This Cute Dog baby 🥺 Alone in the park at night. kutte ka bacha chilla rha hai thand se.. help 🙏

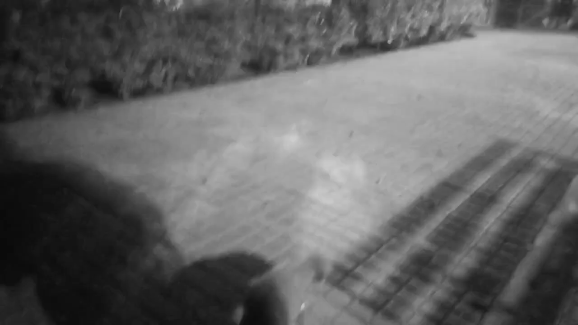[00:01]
का बेबी है, देख लो यार कैसे, मतलब चारों कितनी ज्यादा ठंड लग रही है, देख सकते हो।